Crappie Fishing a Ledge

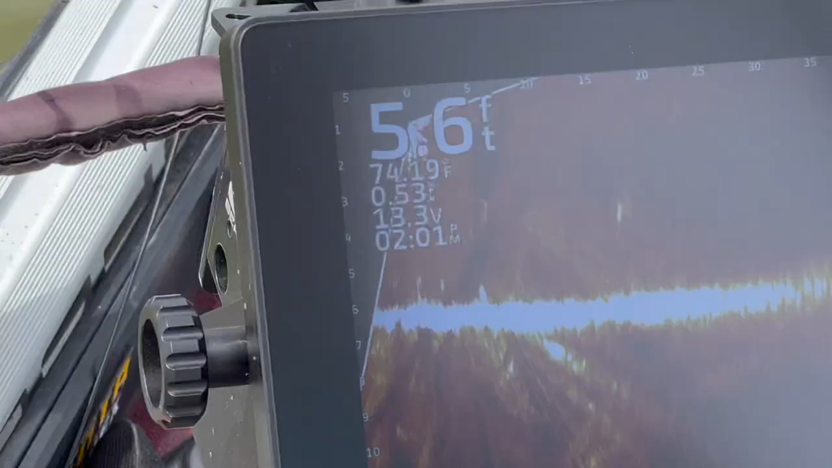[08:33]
like i said they're showing up the same so you got a drop on everything you can see or most everything you can see i'm scanning 70 75 foot out you know you get a good profile that far out and closer you get smaller they get but
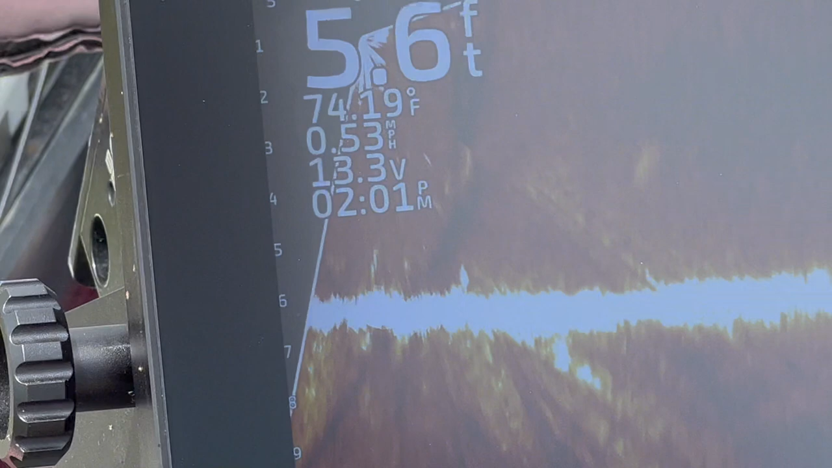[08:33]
On screen: water 74.19°F, speed 0.53 mph
you still got a drop and look 74 degree water temp over here oh yeah
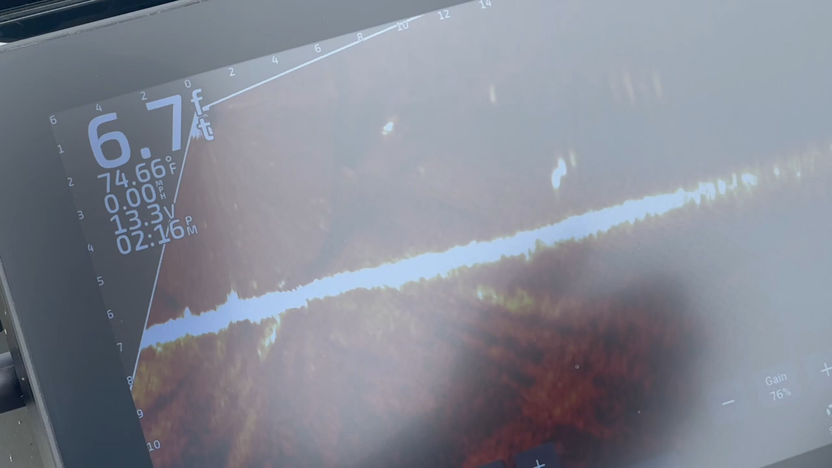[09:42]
On screen: depth 6.7 ft
you i just wanted to show you all what kind of position he's got himself in here
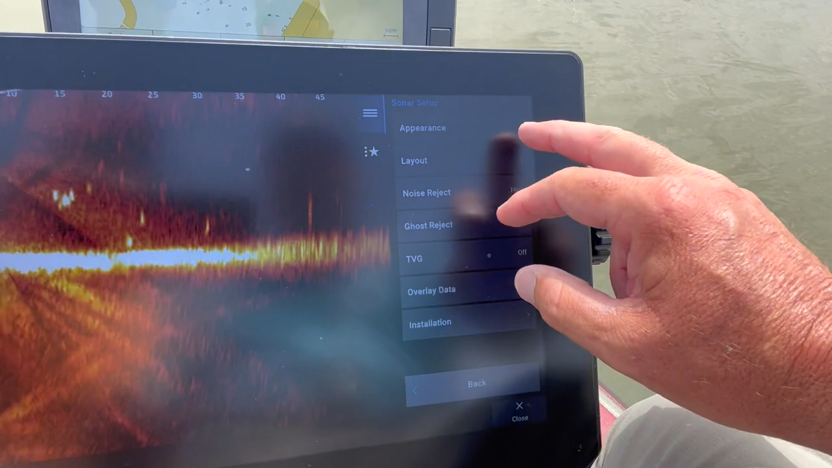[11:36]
as color gain i run it up about as much as my regular gain so around 77
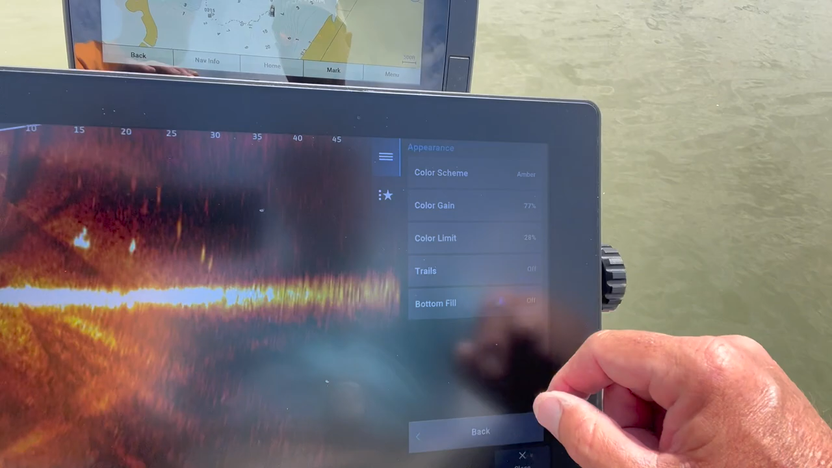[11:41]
color limit it's on 28 why probably because i just hit the button by mistake usually
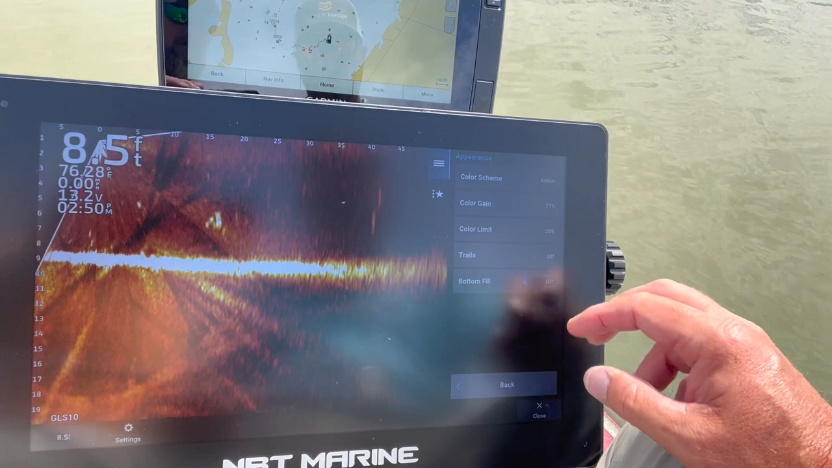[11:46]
On screen: depth 8.5 ft
it's off uh but i run my gain normally between 70
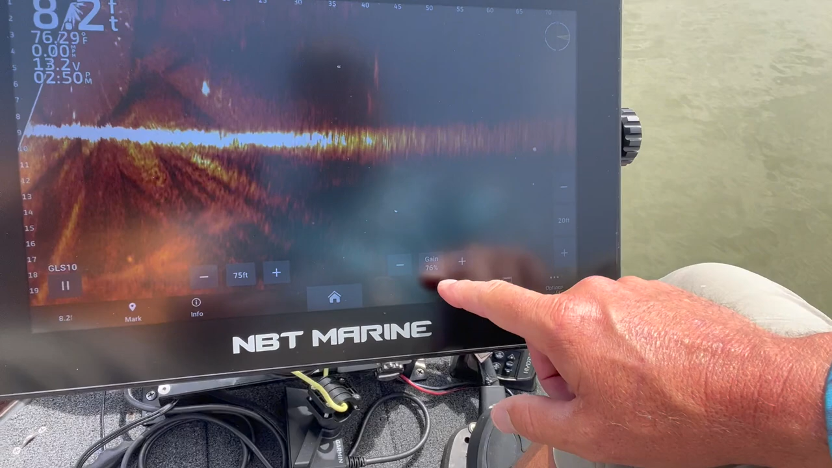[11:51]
75 80 just depends uh really other than that man that's it noise reject was on